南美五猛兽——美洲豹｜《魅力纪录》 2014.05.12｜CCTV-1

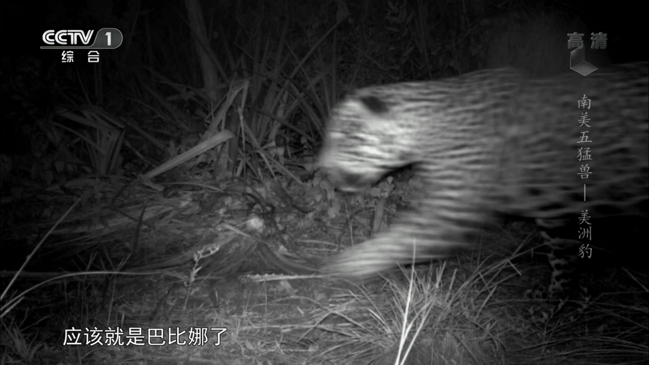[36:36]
这个鬼魅的身影应该就是巴比娜了她被围猎行动赶到此处相机连续拍摄了数次可见巴比娜当时步履匆匆